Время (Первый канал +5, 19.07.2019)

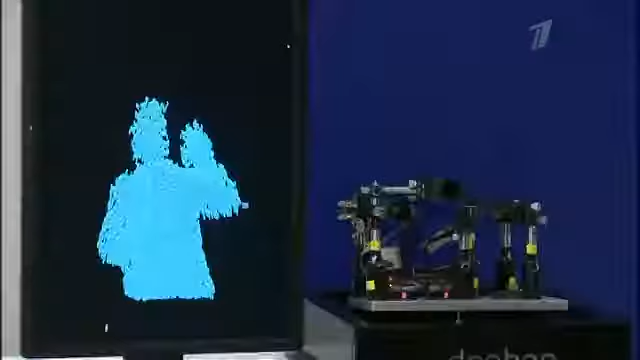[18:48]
Вот так на самом деле будут видеть окружающий мир машины будущего.
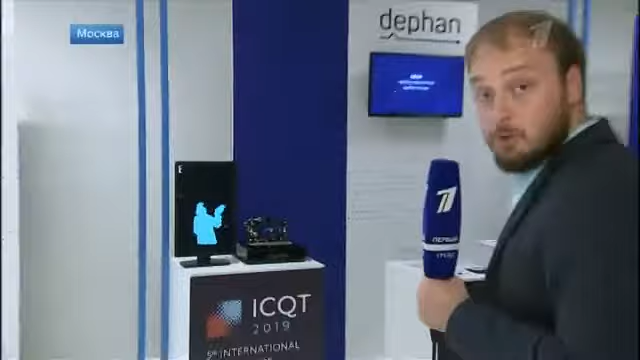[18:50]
Это российская разработка, основанная на квантовых технологиях. Такие детекторы будут устанавливать в беспилотные автомобили.
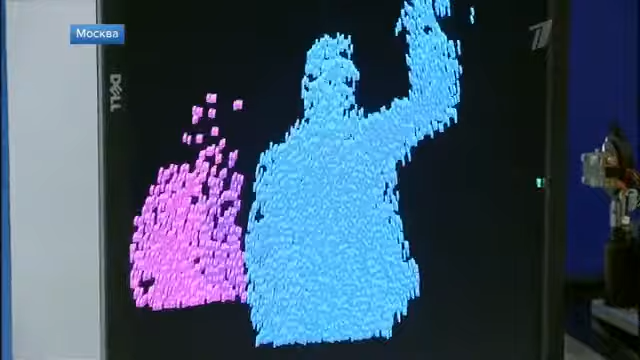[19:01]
Цвета в данном случае обозначают расстояние до объекта.